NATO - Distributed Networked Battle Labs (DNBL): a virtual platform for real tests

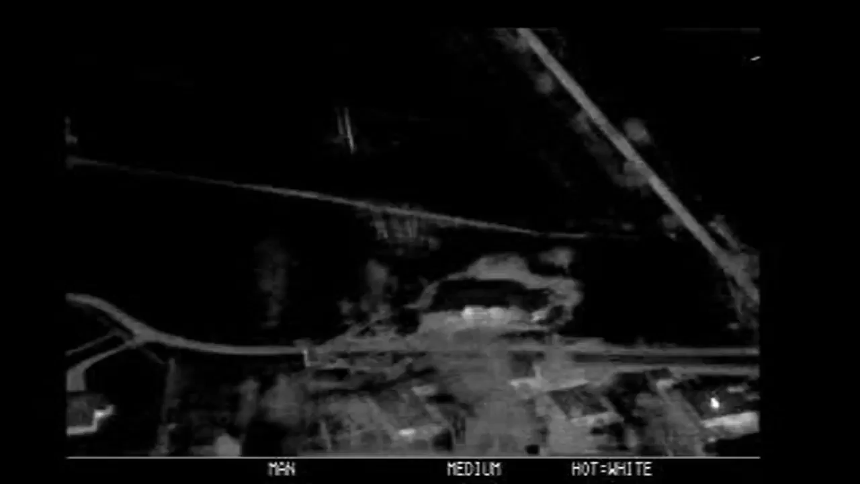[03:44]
including the imagery of those Harfang drones used for the operation in Afghanistan.